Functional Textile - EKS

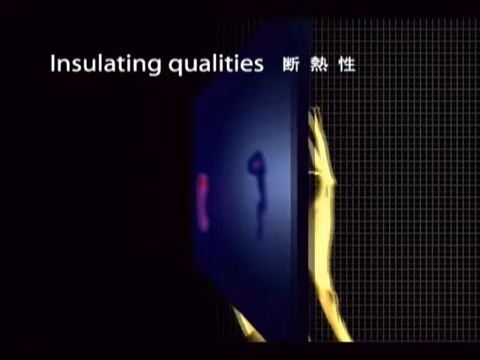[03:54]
Let's take a look at the side, open to the air. Clearly, the cotton is letting out the heat it has collected.
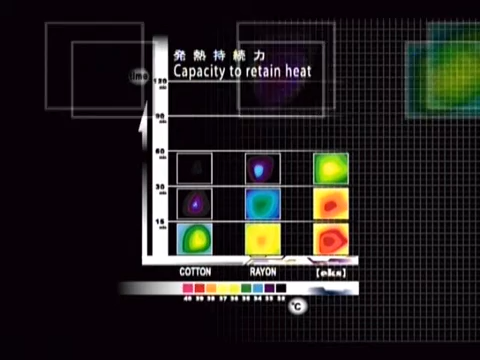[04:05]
Moreover, because X has an excellent capacity to retain heat, it stays warm for a long time.
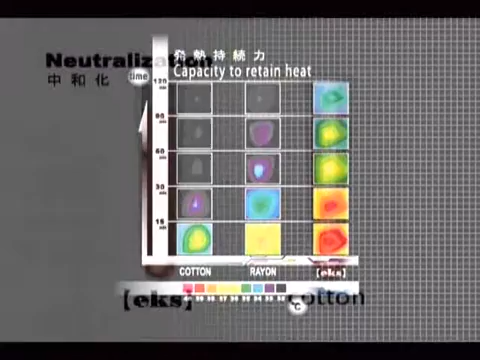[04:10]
X possesses these other attributes that are beneficial to our bodies.